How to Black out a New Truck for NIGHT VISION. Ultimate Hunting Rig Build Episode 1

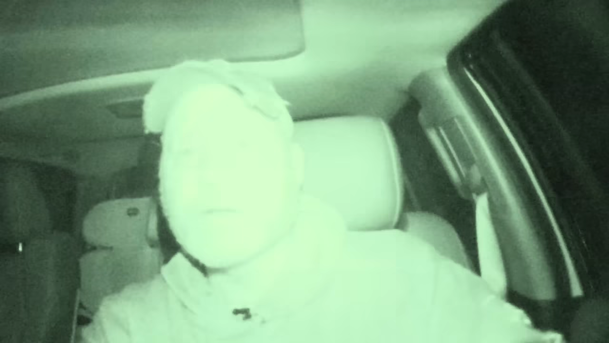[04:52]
I can turn it to the night vision mode here, but we're going to leave it just like this for just a minute. Now, I don't have the key in it.
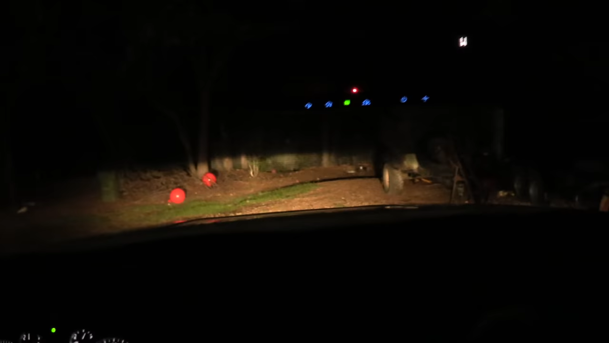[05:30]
We've got our headlights on, obviously, out here. Let's turn off the headlights.
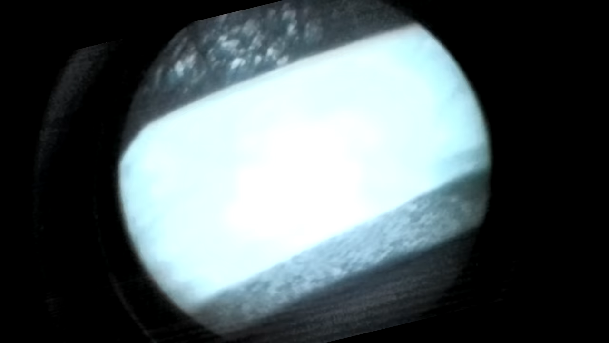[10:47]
Okay, now you're seeing exactly what I see with the night vision.
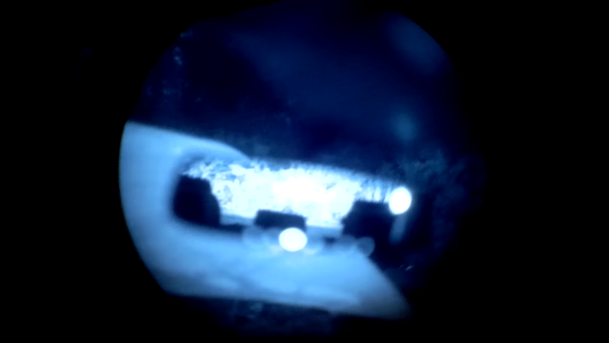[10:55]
I've got my brake lights on them back there. And, the problem is, it's not dark. We're in town.
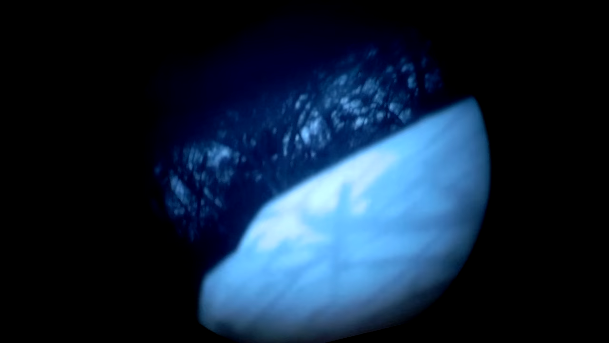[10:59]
There's cloud cover. There's a lot of ambient light. I have a big floodlight over here behind us, the shining light.
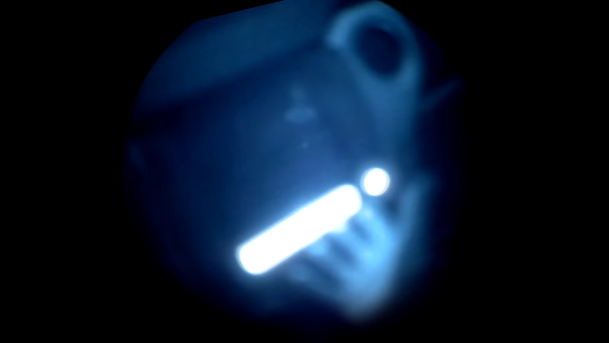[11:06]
But, see this right here, how bright it is? Right now, with all this light, it's not blinding on the outside.